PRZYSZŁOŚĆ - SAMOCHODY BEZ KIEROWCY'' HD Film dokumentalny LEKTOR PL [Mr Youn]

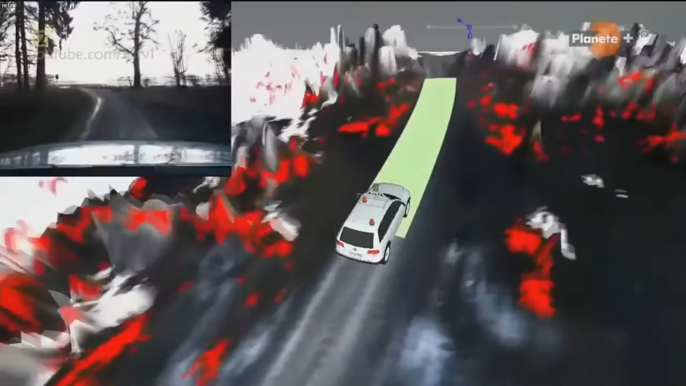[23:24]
Kamera zerka we wszystkich kierunkach. Zbliżamy się do skrzyżowania. Trudno patrzeć daleko, droga wtapia się w las.
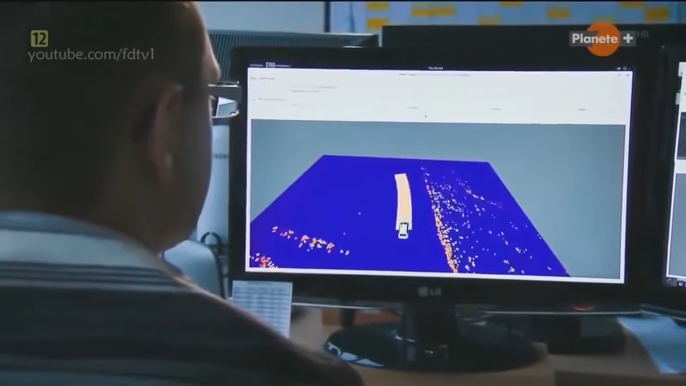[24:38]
Nawigacja satelitarna nie wystarczała do orientacji w terenie.
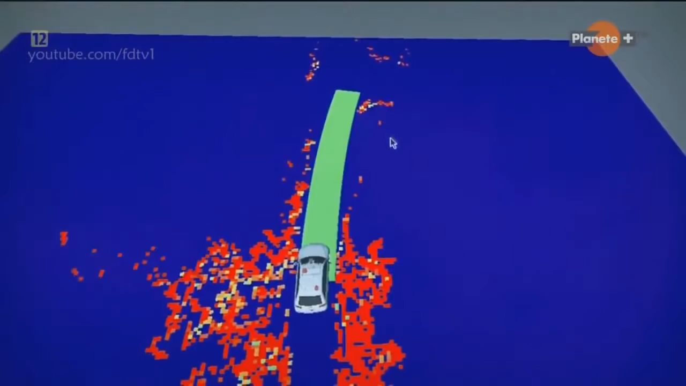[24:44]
Przed nami zarośla. Nic przez niej nie widzę.
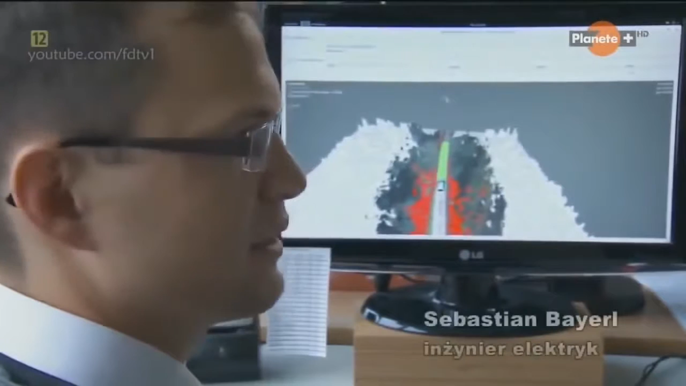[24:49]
Człowiek zdjąłby nogę z gazu, podjechał i przyjrzałbyś.
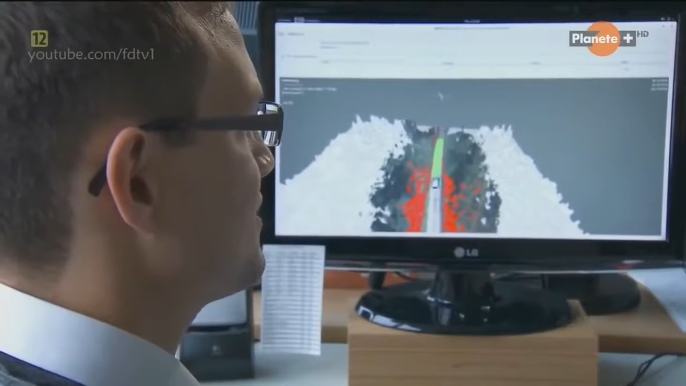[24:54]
Przed nami wiele pracy, zanim nauczymy komputer omijać przeszkody.
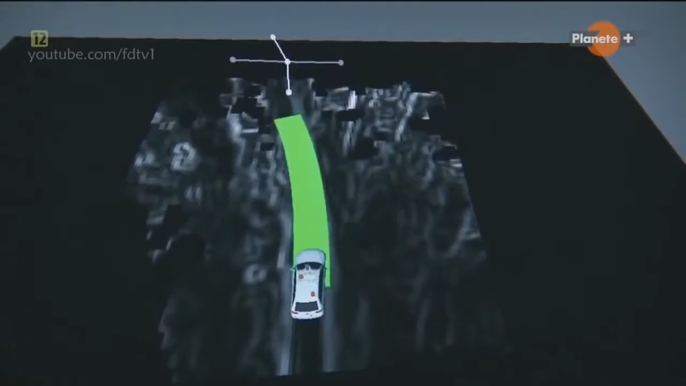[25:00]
Inżynierowie zmieniają oprogramowanie, żeby samochód prawidłowo reagował na ograniczenie widoczności na drodze.
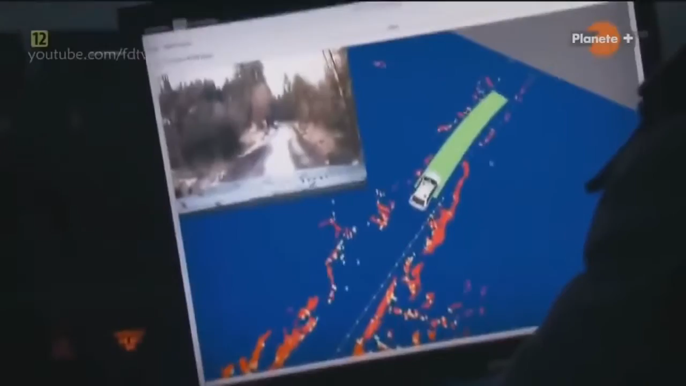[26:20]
Niska i cienka witka odbija promienie lasera i ten rejon już się wydaje nieprzejezdny.
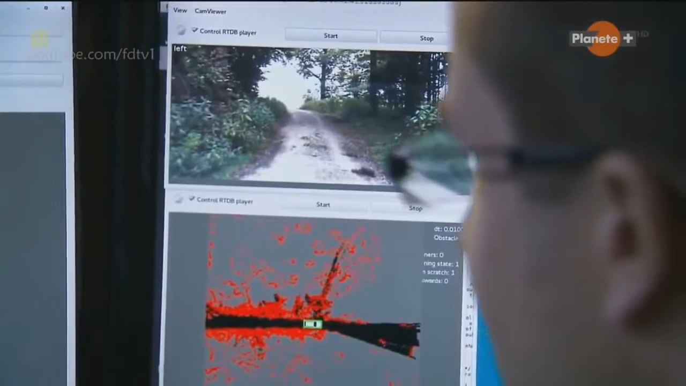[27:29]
Mało miejsca. Z prawej jest przejazd, choć blisko drzew i krzaków, które też zostały rozpoznane jako przeszkody.
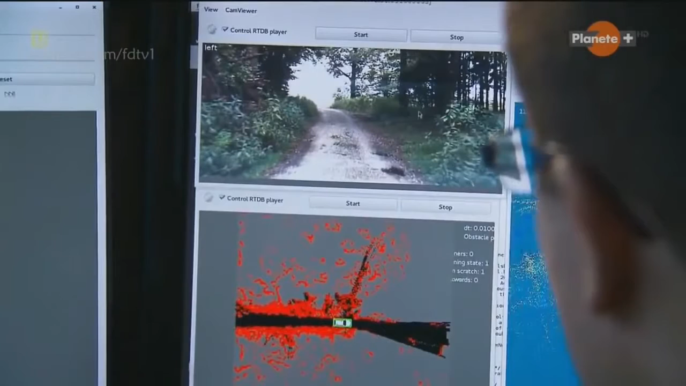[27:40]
Widzi drogę tylko do tego punktu.